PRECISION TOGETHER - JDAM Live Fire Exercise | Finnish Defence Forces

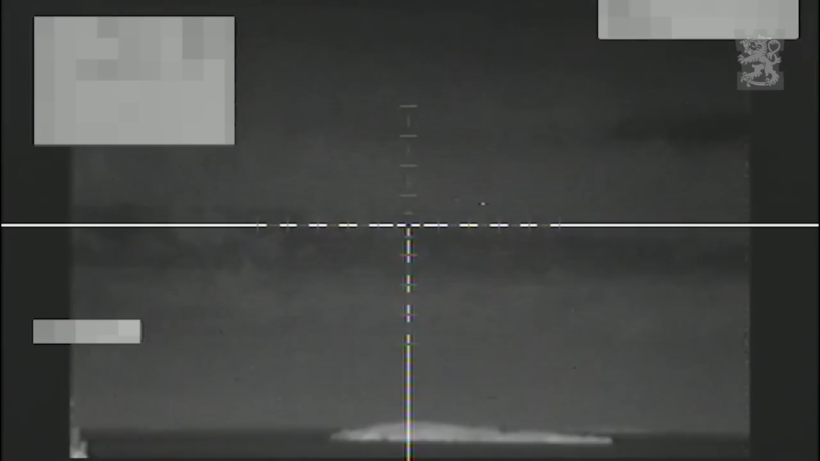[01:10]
Auto-2, traffic, splash. Flight 6 confirmed, splash.
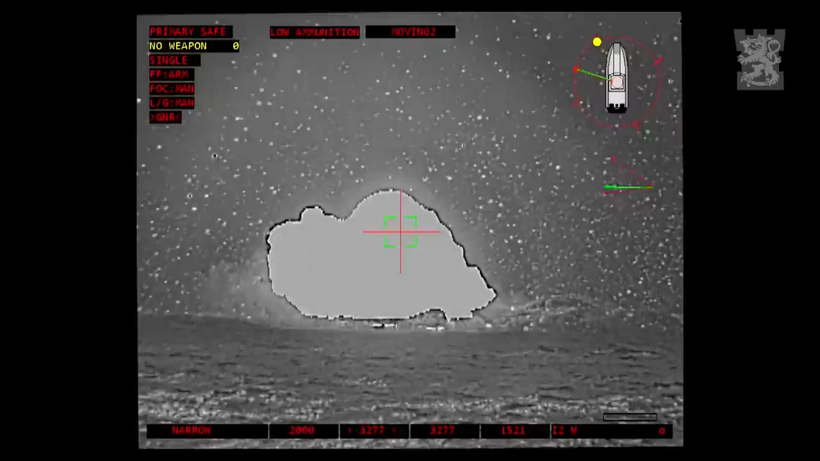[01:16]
Flight 6 confirmed, splash. Flight 6 confirmed. Auto-2, traffic, splash.